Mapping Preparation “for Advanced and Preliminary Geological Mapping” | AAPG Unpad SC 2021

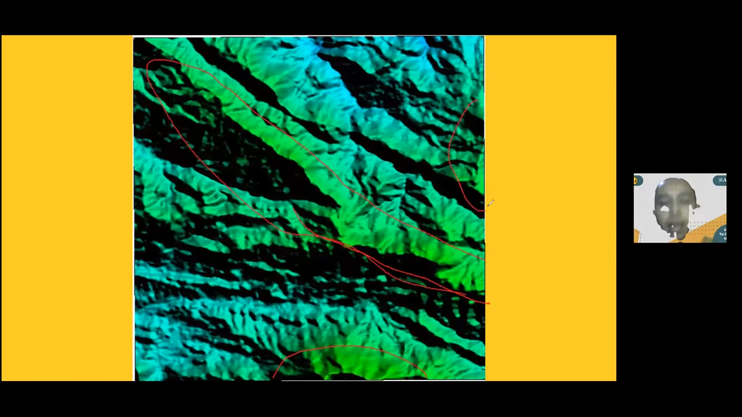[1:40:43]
Nah, sedangkan di sini landai nih. Gue hijauin. Ini landai. Ini landai. Nah, kalau yang tinggi ini, artinya apa? Kemungkinan batuannya resisten, atau dia menerima gaya dari atas atau dari bawah.